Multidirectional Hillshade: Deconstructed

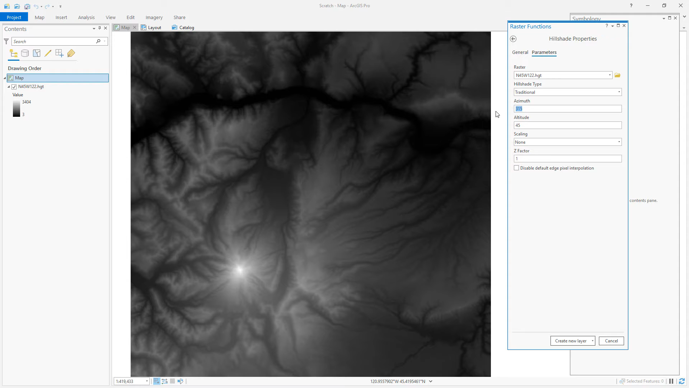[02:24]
So let's do a traditional hill shade of this area. So I'll open up the raster functions. I'll choose hill shade. I'll define my input and I'll just say zero degrees or same as 360 degrees. So the imaginary light source is going to be coming down straight from the top, straight down. And there's our result. That's pretty cool.
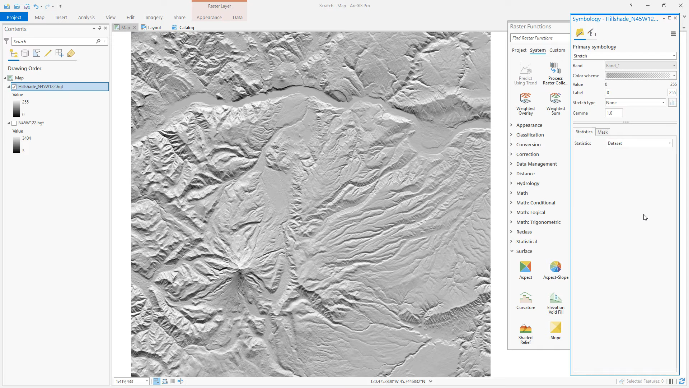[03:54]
I'll say 75% transparent, which means it's only 25% opaque. And then it transitions into fully transparent here. And it looks like this. And then we just run the same thing for as many hill or as many sun source inputs as we like. I'm going to do eight of them. One, two, three, four, five, six, seven, eight. Like the sides of a stop sign. Let's do this.
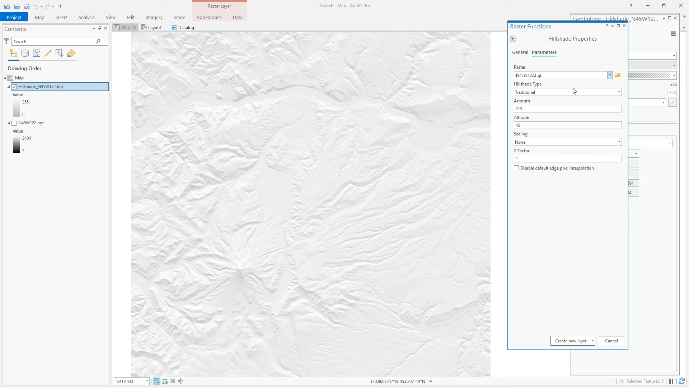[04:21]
And there's a little bit of a stop sign. Let's do this.